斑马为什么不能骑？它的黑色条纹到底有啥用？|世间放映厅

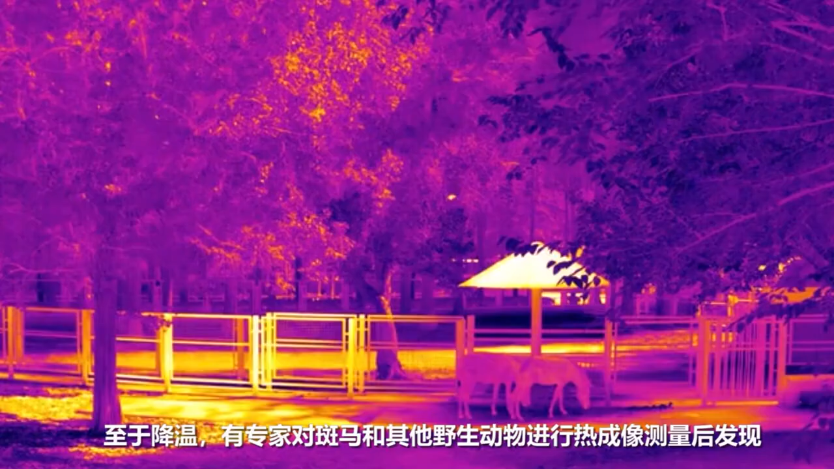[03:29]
们至于降温有科学家对斑马和其他野生动物
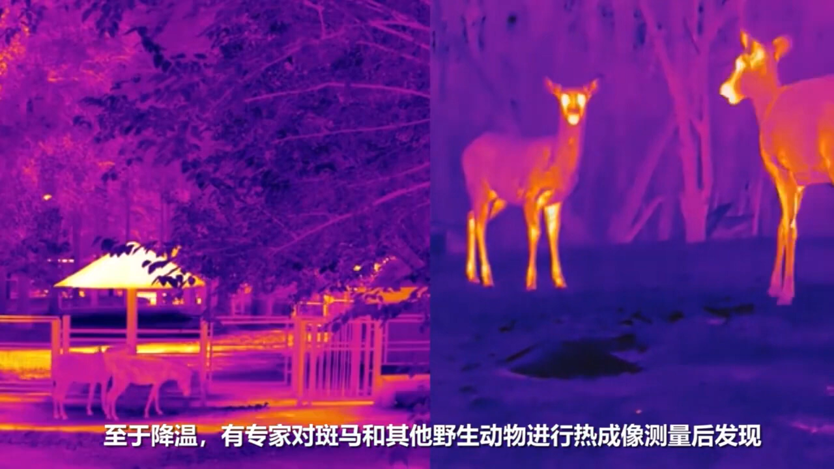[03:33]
进行了热成像测量后发现斑马并不比其他动物凉快至于社交标志那就更离谱了斑马是通过脸和声